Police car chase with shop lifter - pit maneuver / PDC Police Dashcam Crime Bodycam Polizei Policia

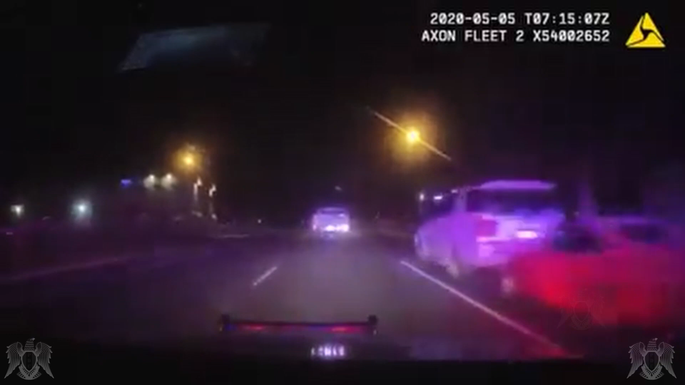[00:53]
What's the reason for the stop? Larceny. He's stopping again.